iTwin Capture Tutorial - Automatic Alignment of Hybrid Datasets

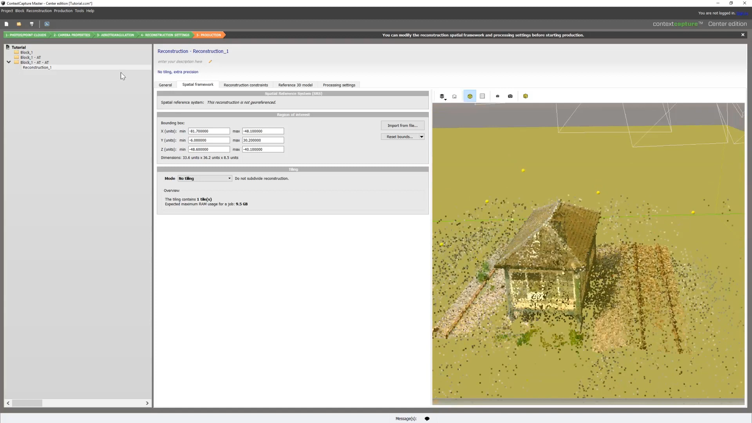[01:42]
So, we can then submit this for reconstruction. And when our productions finish, we can see the traditional method on the left side and the automatic alignment on the right. And as you can see, the automatic alignment is much cleaner. It's much better alignment of the two data sets.